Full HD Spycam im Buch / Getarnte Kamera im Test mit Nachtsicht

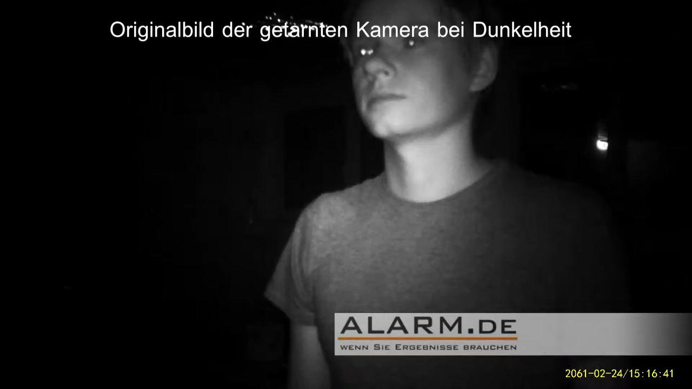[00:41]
Jetzt sehen Sie das Bild mit den integrierten Nachtsicht-LEDs, natürlich nicht glimmend, 940 Nanometer. Und jetzt sehen Sie das Bild bei Nacht mit einem kleinen zusätzlichen Scheinwerfer, den Sie auch bei uns im Shop erwerben können.
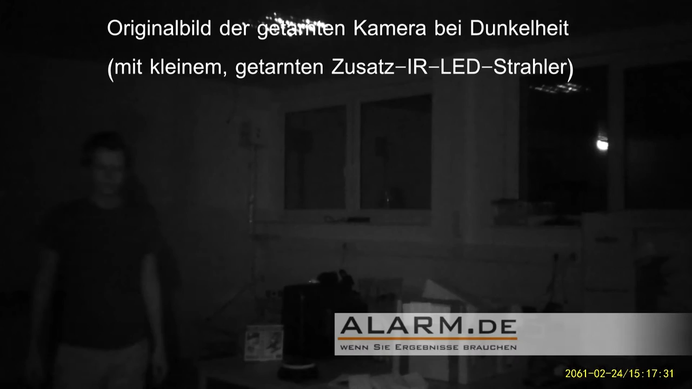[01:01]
Bestellen Sie das Produkt unter www.alarm.de Und jetzt sehen Sie das Bild mit dem Schriftzug Alonma sehr gut erkennen.